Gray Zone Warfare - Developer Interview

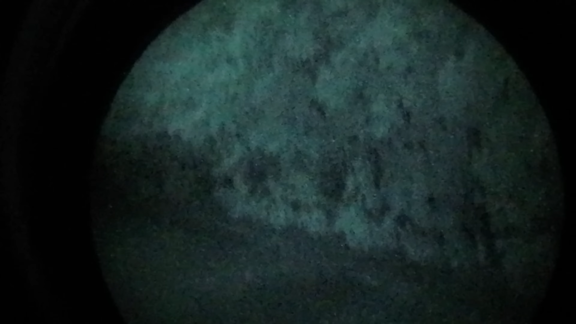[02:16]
In layman's terms, NVGs just grab the light that is already there and they boost it, right? Yes.
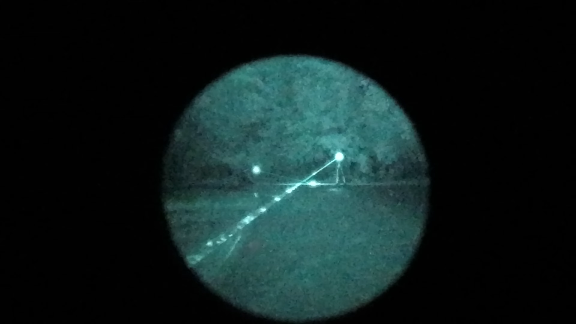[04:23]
Yes, because, so it's, so it lights up a room for you and you don't need to use flash light.
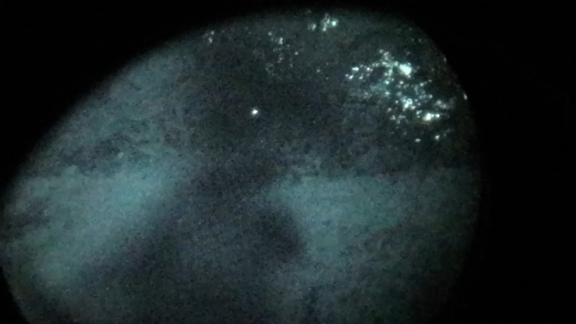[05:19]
night vision users need a lot of practice, you know, from something as simple as press checks or changing magazines,
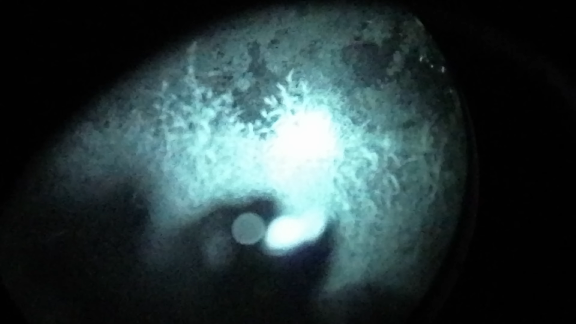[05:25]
because you cannot really see your gear. It's all blurry. Yeah.
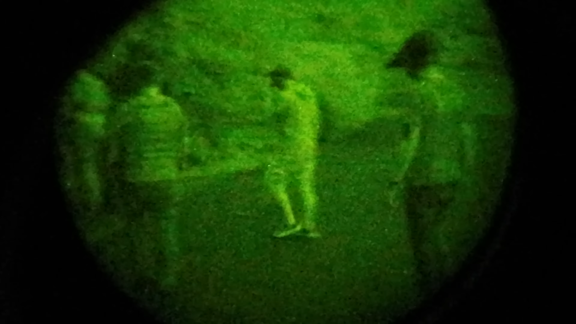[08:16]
We went out, we went to the forest to walk. You have to feel it because if you turn this on, you don't see like,
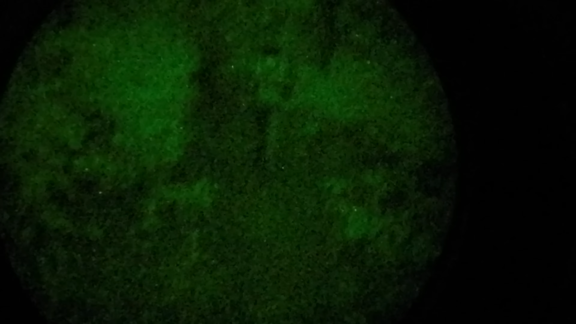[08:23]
like with monocular, but you, you really don't see more than 40 degree of field of view. So, yeah, this was, the field of view is the hardest part.
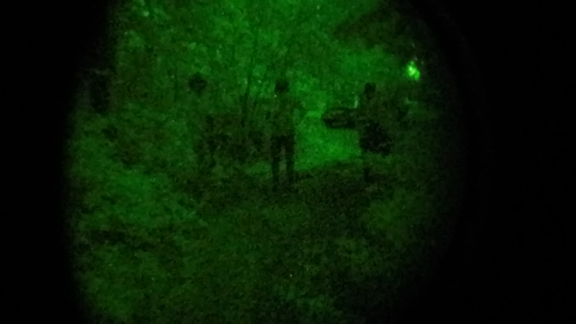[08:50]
Can you remember when we were walking in the forest and we showed you, uh, like, okay, this is NVG, this is what you see with NVG.
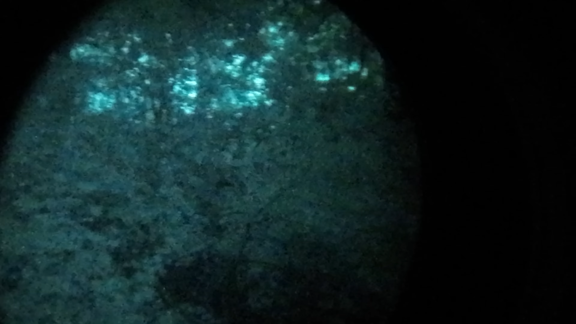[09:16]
So they are not dark. They are, they're basically white or, you know, the bright, I mean, night vision.